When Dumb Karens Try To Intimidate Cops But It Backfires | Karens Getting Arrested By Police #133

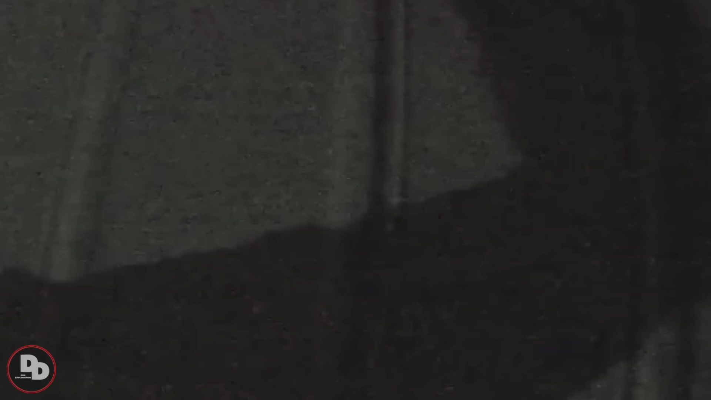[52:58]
After receiving no response from inside after knocking on the door, the police decided to walk around the house to check for anything unusual. However, they did not find anything suspicious.
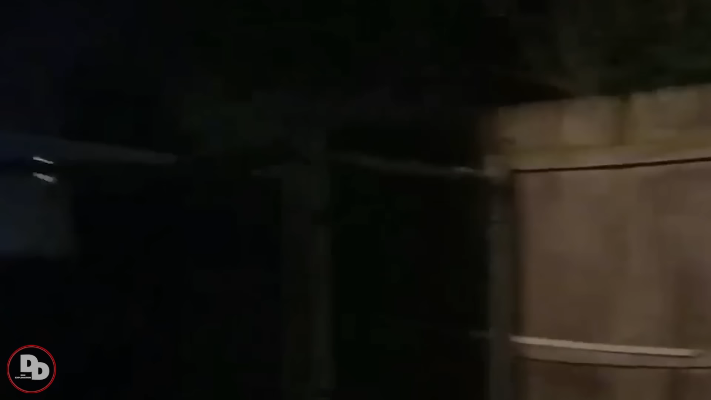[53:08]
Therefore, the officers decided to return to the neighboring house to observe any possible reaction from Rivera's residence, where they heard the sound of children crying.
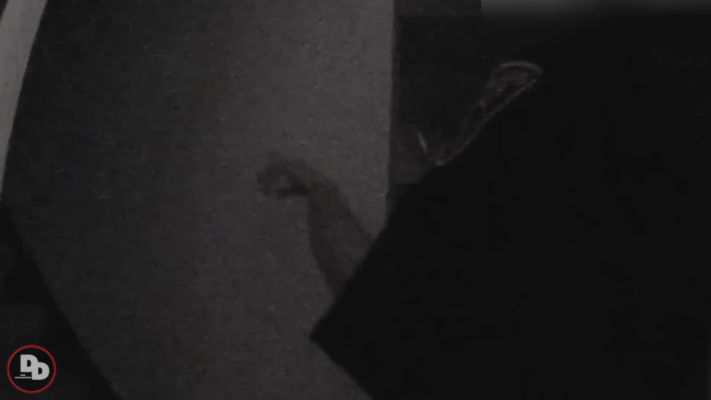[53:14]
The kind neighbor led them upstairs to the house, where there was a connecting door to Rivera's residence.